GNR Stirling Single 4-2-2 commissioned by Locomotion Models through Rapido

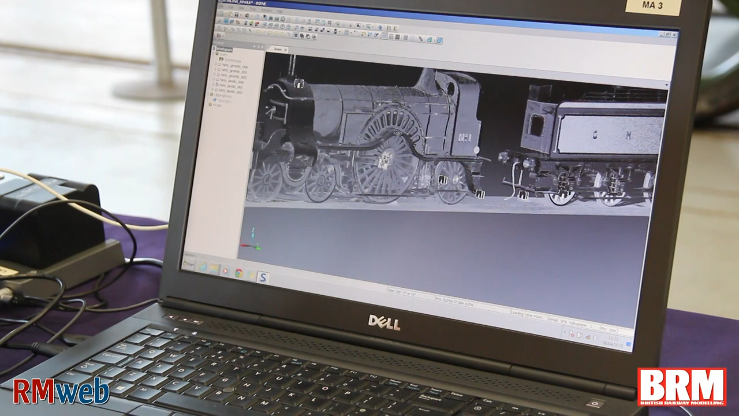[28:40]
come in all over the place nothing lines up so the first thing we do is we have to basically coax
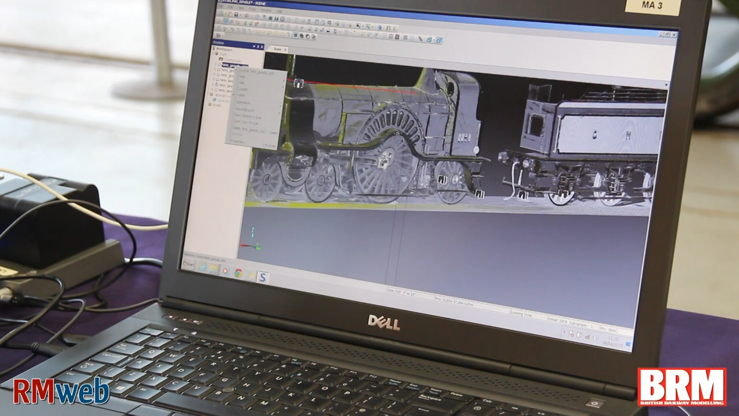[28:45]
each individual scan in a three-dimensional workspace to occupy the
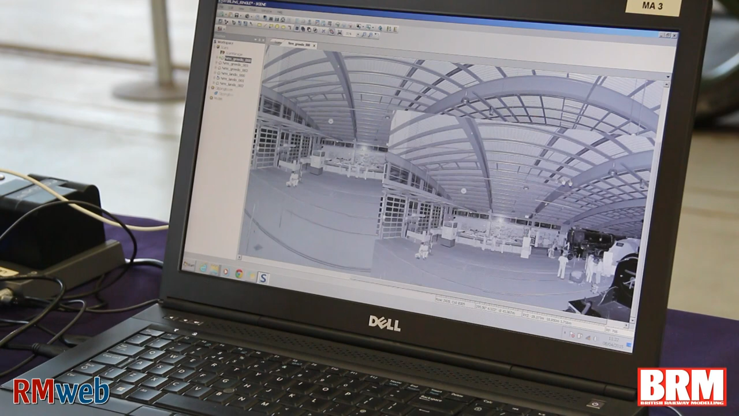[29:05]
each one measuring millions of points per cloud um you then basically unify those so then those 40 odd
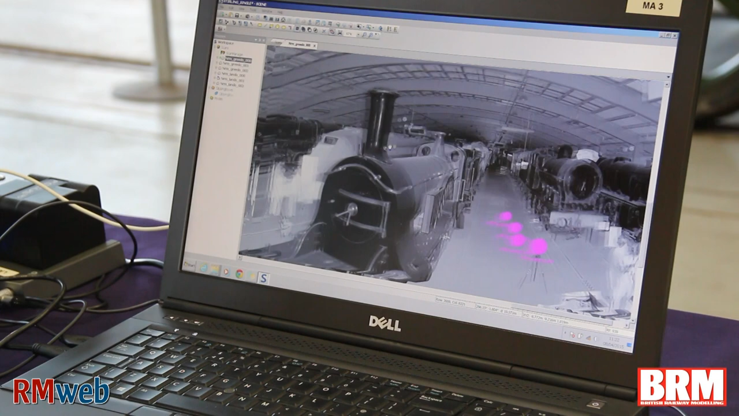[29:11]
different point clouds become one cohesive point cloud the next step is to then go in and tidy up any errors in the point cloud i.e um
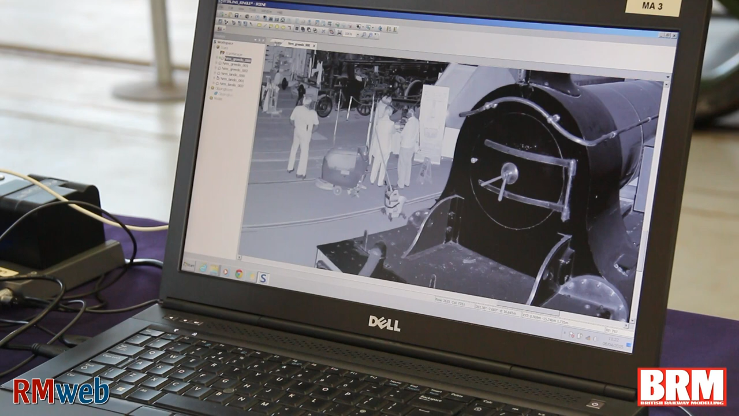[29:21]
noise that you might get from effective surfaces some of the grass work on the valve gear might need a little bit of a clean up um as
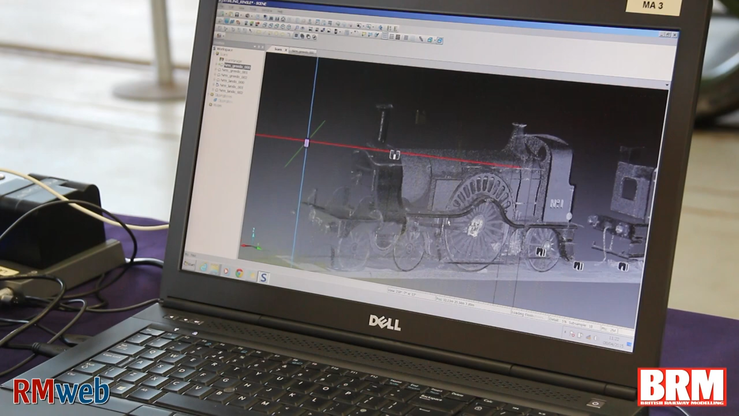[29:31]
you can probably see here the person walking through the scans so i can spend a good couple of hours just joyfully deleting people
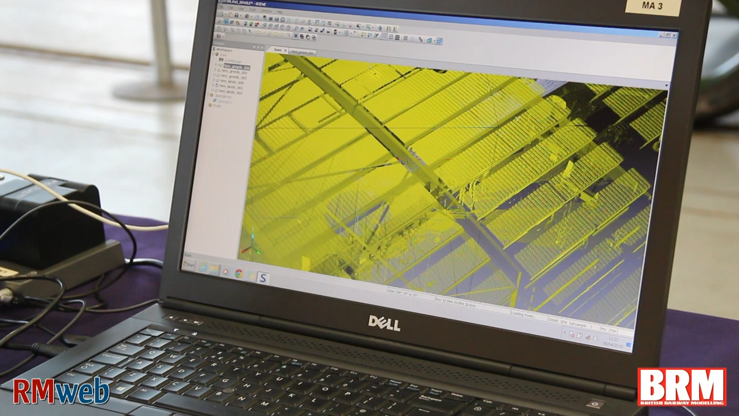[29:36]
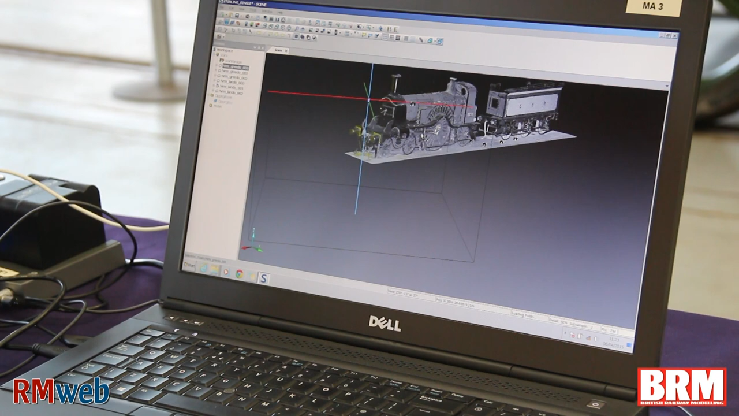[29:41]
once they're gone they're gone and from there we then turn that point cloud has been cleaned um into
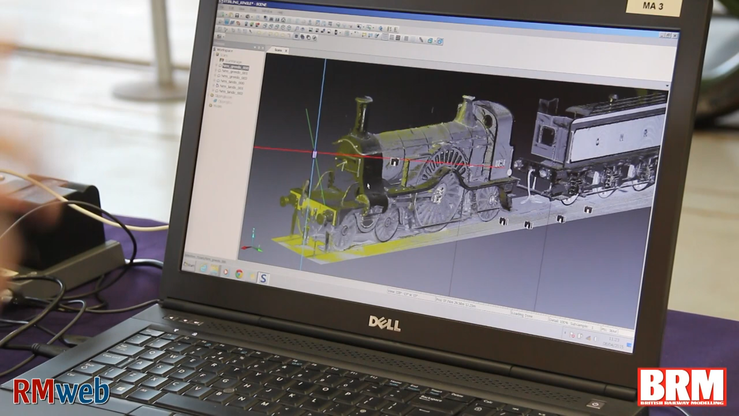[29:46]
a solid obj polygonal mesh yeah that's my
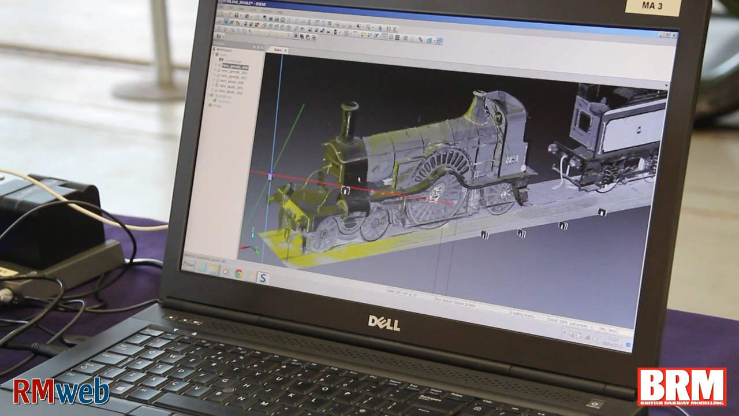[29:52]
job done yeah that then goes off to the client that then goes into the cad
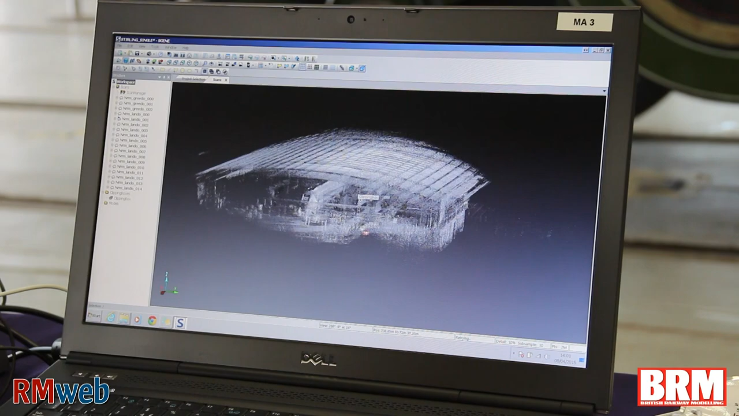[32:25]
just showing you here how some of the challenges of
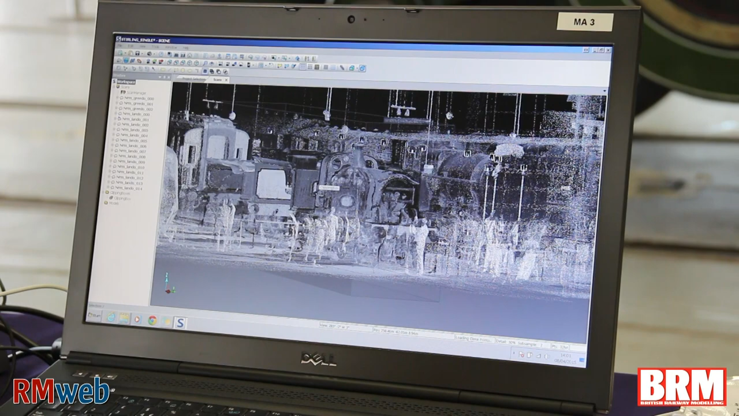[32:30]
people around these are all the people um of
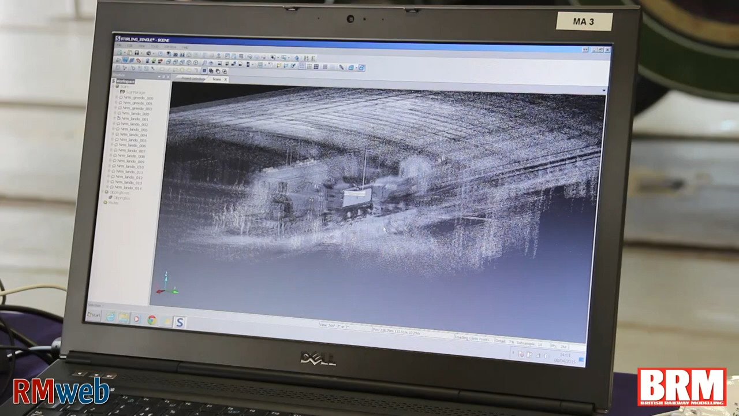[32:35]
course the thing that we're interested in is really just the train
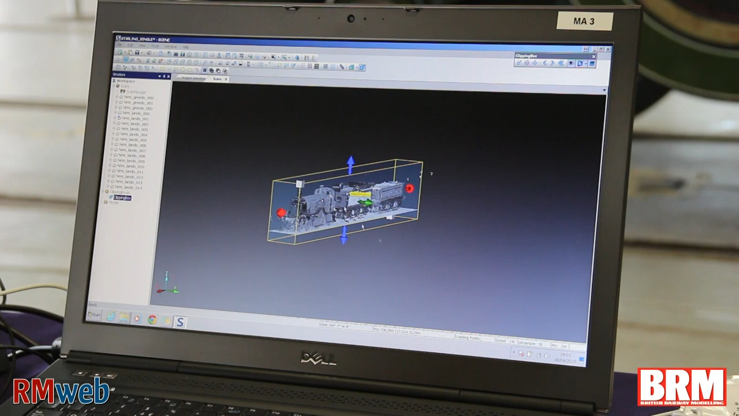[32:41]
so this is a handful of scans already loaded
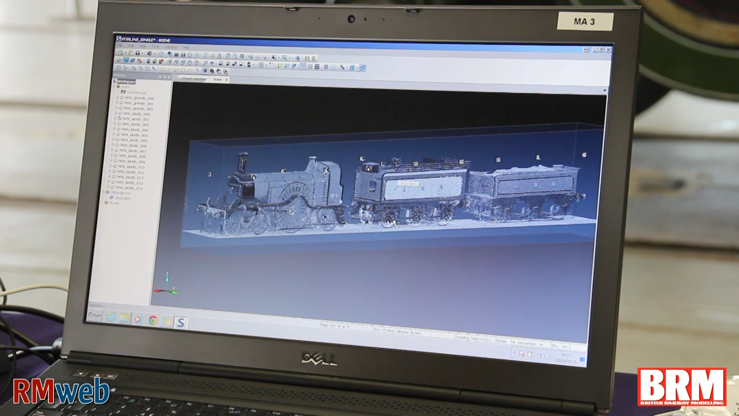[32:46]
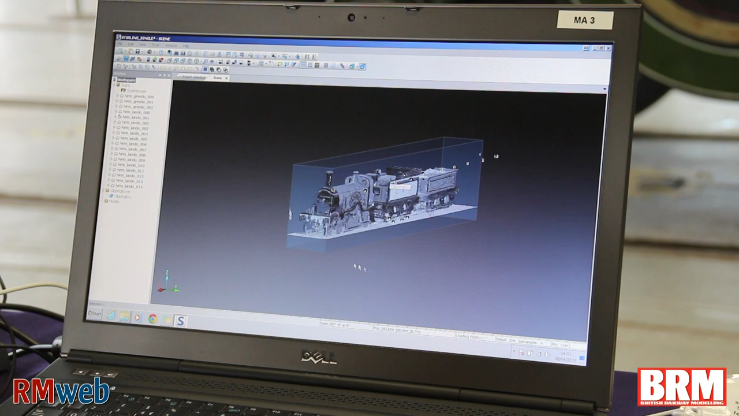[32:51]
show you some drag this out and you can see the other trains down by the side
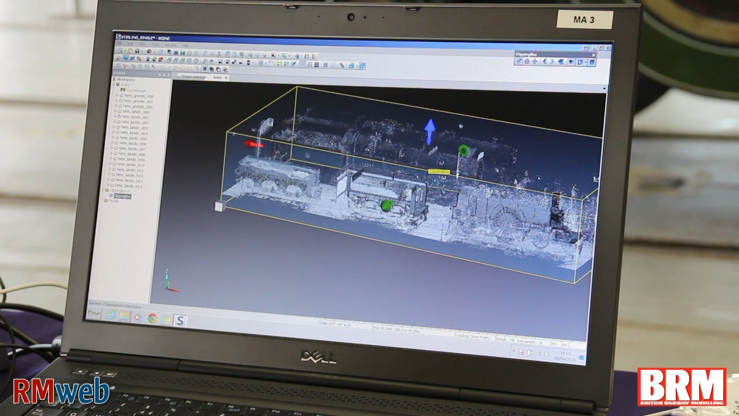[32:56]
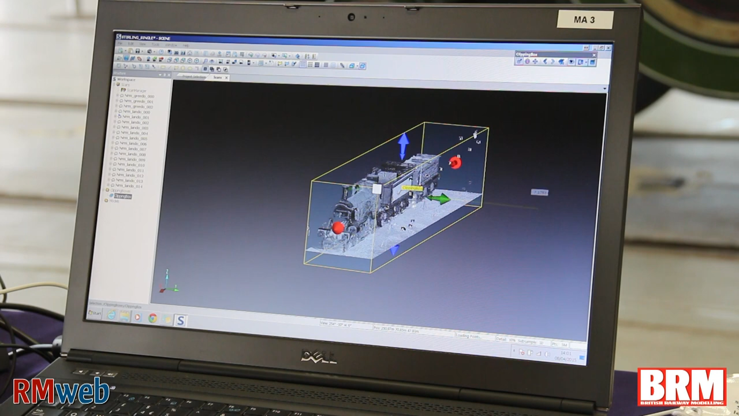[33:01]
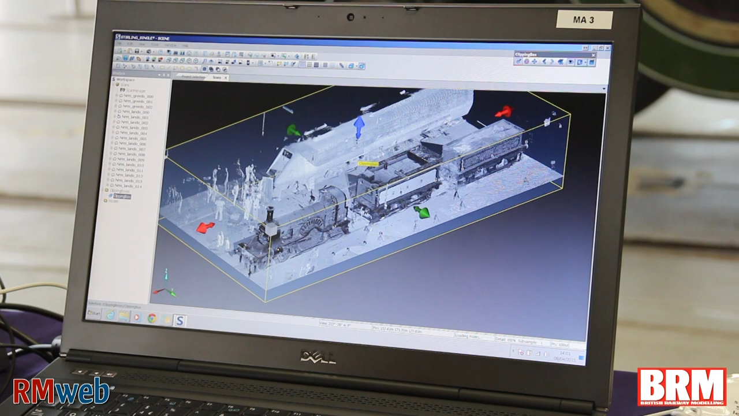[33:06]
the APT there yeah but at the end of the day the only thing we're interested in at the moment